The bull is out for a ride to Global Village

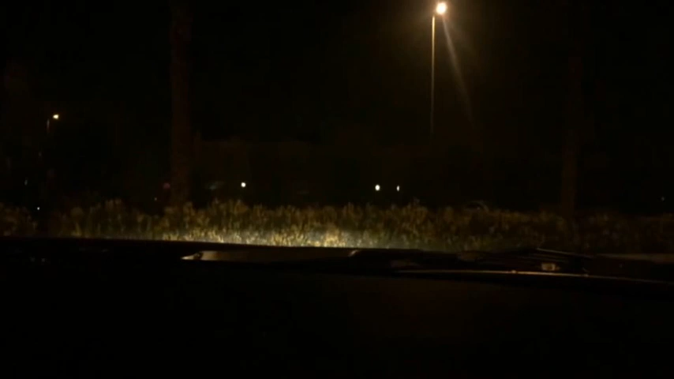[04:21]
Okay, so this is, and if you realize there is fog already setting in. It's 9 o'clock there in Dubai and the fog has started to set in.
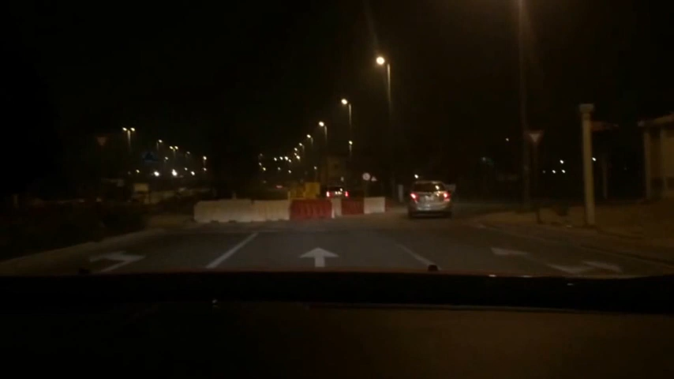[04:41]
This is the community park. We have like 15 of them in and around the building. And if you see everyday some
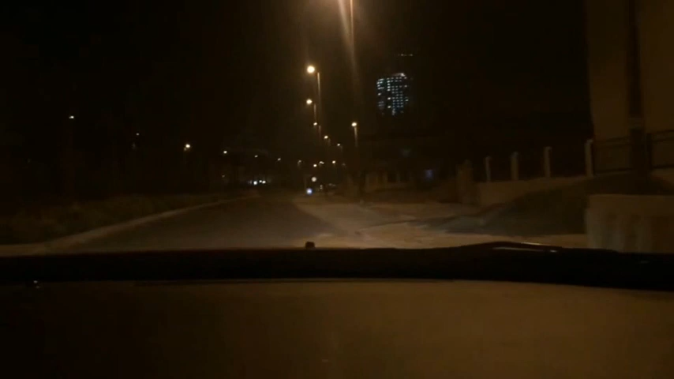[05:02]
construction or the other keeps going on in Dubai. Actually this area is called New Dubai and there are a lot of buildings and projects coming up in this area. Which is a good thing. So we'll be out of this residential area soon and we'll head to the main road.
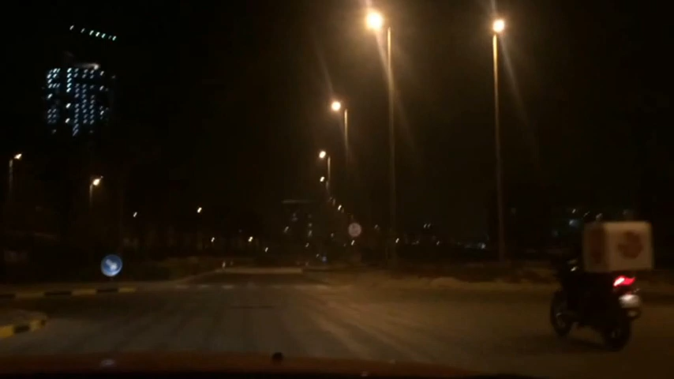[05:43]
Okay, we are on Alkheil Road. And we should be at the Destine Place which is Global Village for the next 10 minutes.
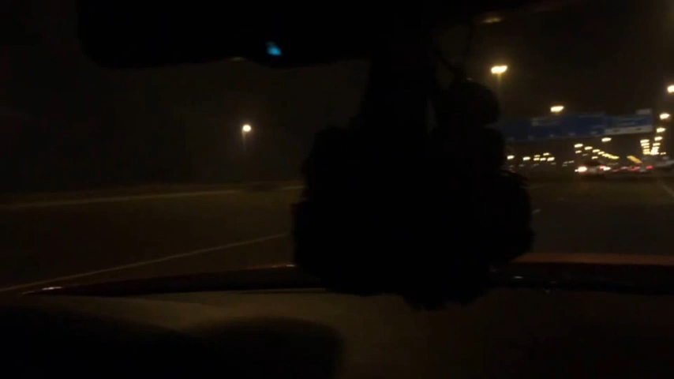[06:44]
And on the left side we have the main city wherein you have those business houses and corporate buildings. And I'm going really slow because the speed limit on this road is 80 km per hour.